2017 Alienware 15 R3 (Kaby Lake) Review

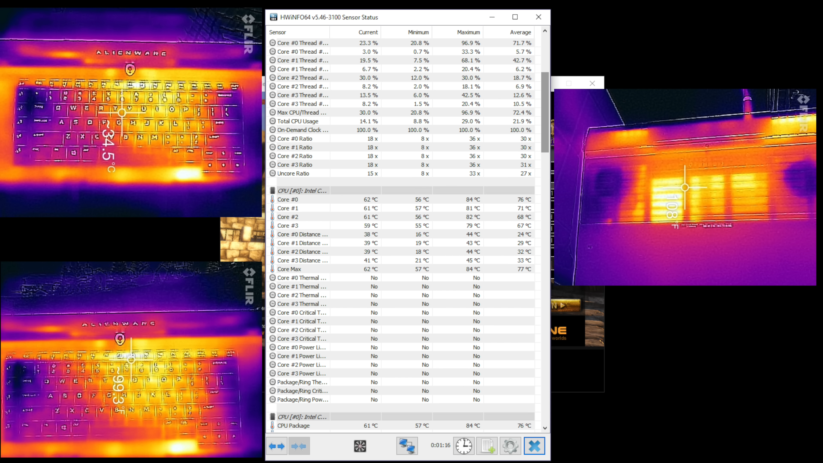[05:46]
And you'll see, we got a screen capture of some core temperatures when running Unigine benchmark and it's all good folks. So that's the news. Definitely a lot safer to buy it.